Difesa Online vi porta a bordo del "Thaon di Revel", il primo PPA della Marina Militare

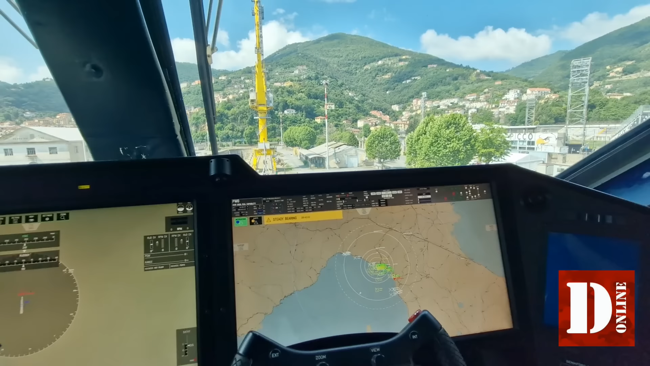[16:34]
giù da sinistra ok benissimo allora questo è il naval cockpit